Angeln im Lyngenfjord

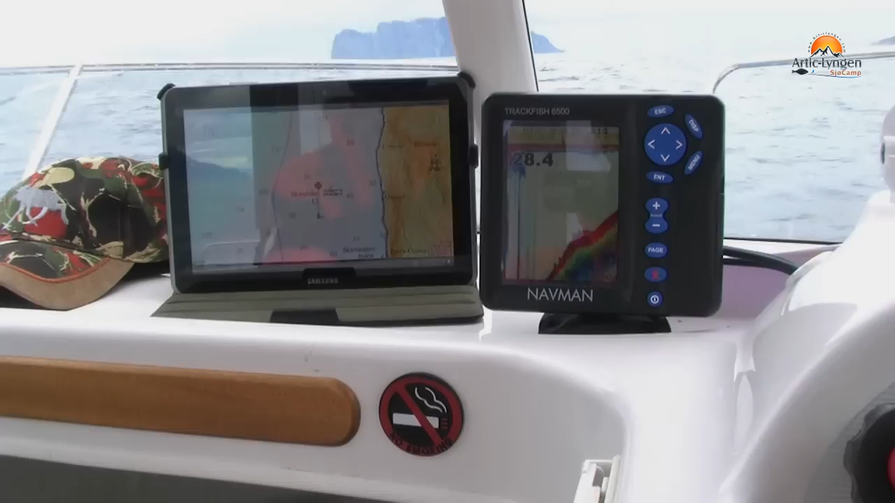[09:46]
Das ist unsere Technik an Bord. Hier rechts ein Echolot.
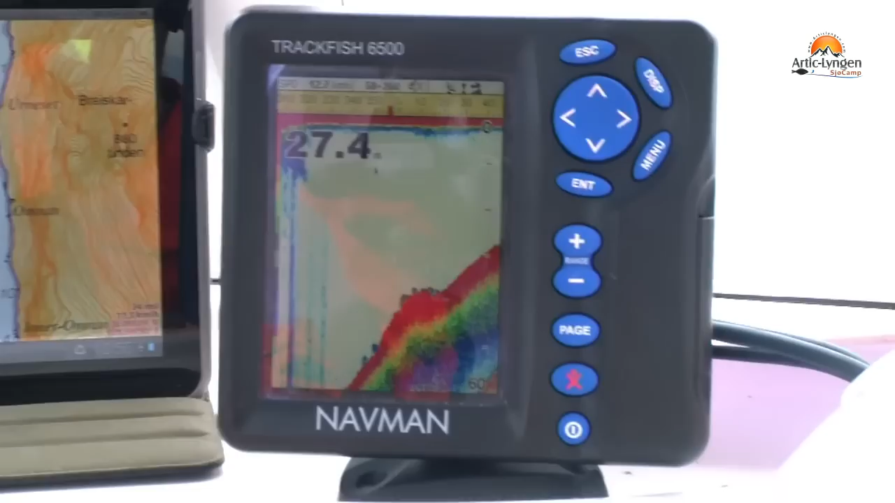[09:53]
Links die Navigation. Da auch ein Schwärmer auf.